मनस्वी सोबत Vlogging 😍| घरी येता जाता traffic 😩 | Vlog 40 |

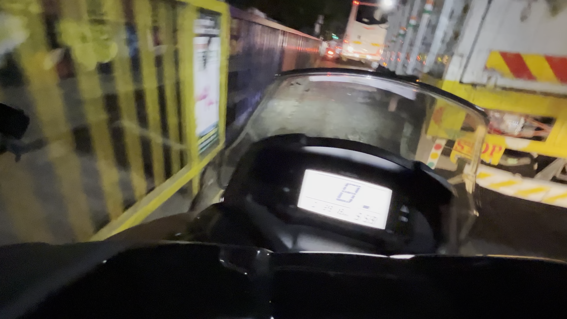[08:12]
संध्याकाळचा रोड पकडून निघायला हाच प्रॉब्लेम होतो, हे बघा 9:59 झालेत, म्हणजे ऑलमोस्ट 10 वाजलेत, आणि ही ट्रॅफिक रात्रीच्या 1 पर्यंत तर चालणारच, तर नशीब इकडे 2-व्हीलर आहे आपल्याकडे,
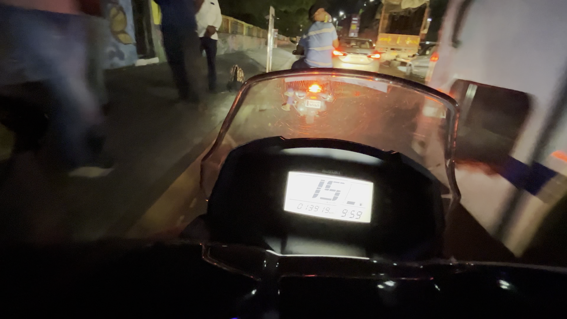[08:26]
म्हणून आपण लेफ्ट टर्नने कोपऱ्या कोपऱ्यातून गाडी काढतो आहे, पण खरंच भरपूर ट्रॅफिक लागते,